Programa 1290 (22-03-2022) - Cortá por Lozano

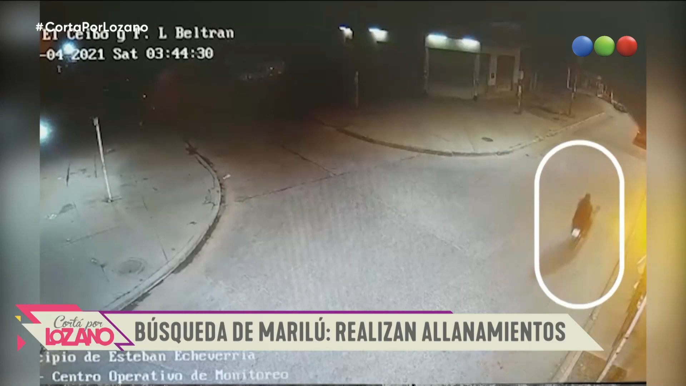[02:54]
Después voy a contar qué significa este video, porque es la última vez que se la ve a Marilú en el asiento de atrás de esa moto que maneja uno de los 2 ciudadanos colombianos que fue investigado y descartado a las 3:40 de la madrugada. ¿Los que estuvieron presos? Estuvieron en cana. Vamos a hablar seguramente con ellos, porque dan su versión de los hechos. Pero claramente Marilú sigue sin aparecer. Sigue sin aparecer y en este momento... Y es mucho el tiempo. Hay procedimientos.